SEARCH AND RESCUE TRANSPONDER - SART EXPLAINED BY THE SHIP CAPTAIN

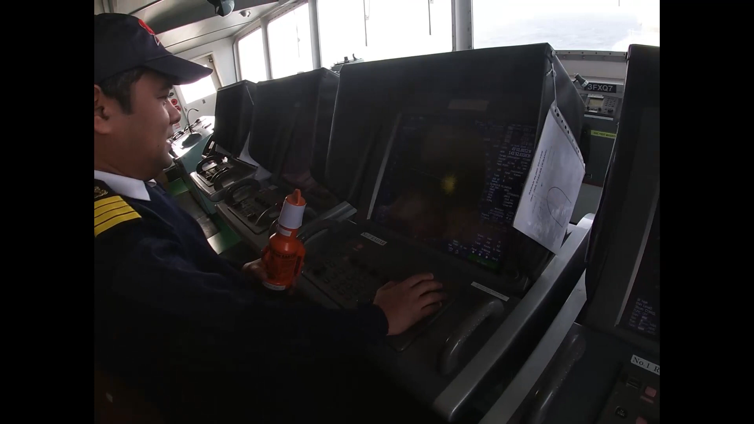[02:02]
signal that will appear here while we test this radar. So this is the C-clutter once again and I will
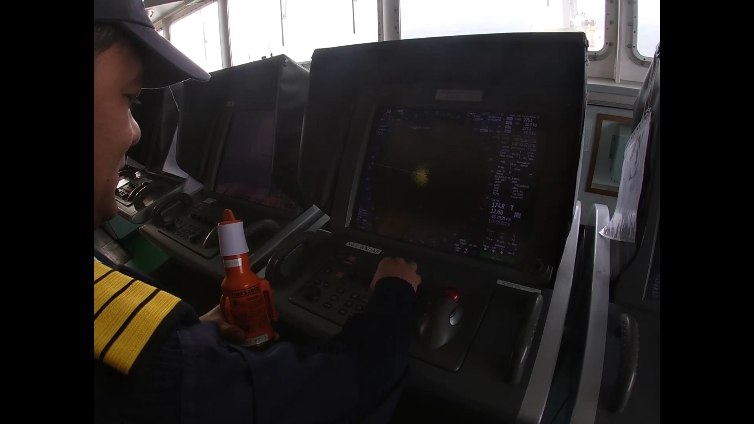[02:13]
minimize it by activating my C-clutter.
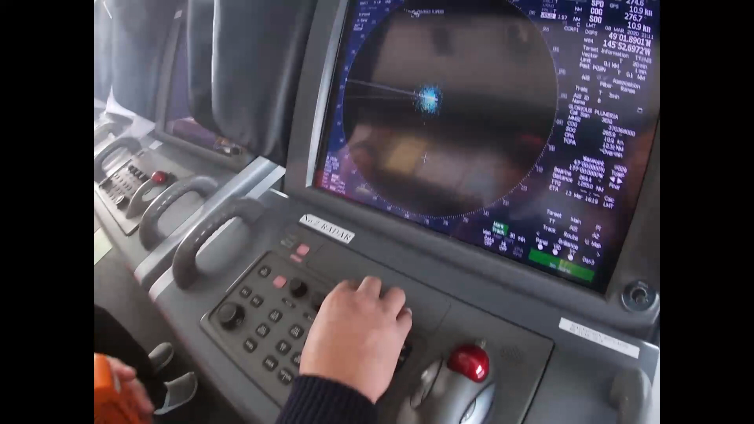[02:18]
Here I am increasing C-clutter in order to minimize the clutter.
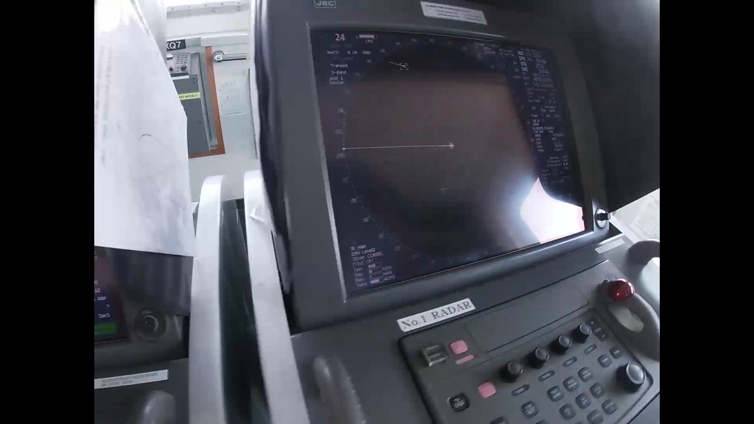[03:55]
So this is the S-band radar and this is the X-band radar. So our X-band radar pick up the shard vent testing.